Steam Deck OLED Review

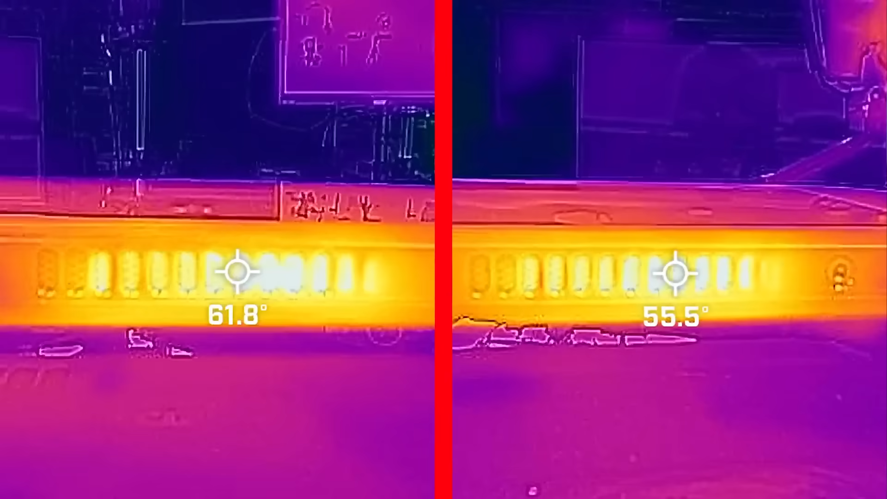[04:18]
You can see in our side-by-side thermal testing that the OLED model averages 5 to 10 degrees cooler at hot spots around the vents,
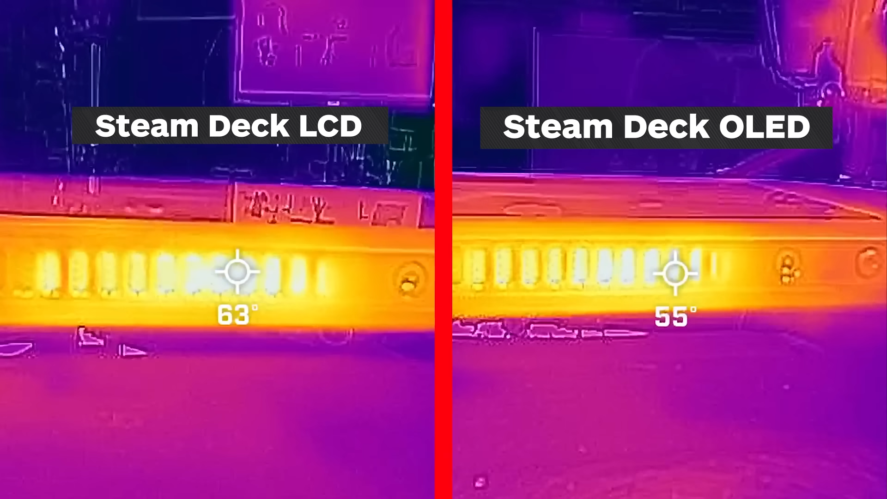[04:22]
and there's less heat spread across the rest of the device. There's also a bunch of other little improvements.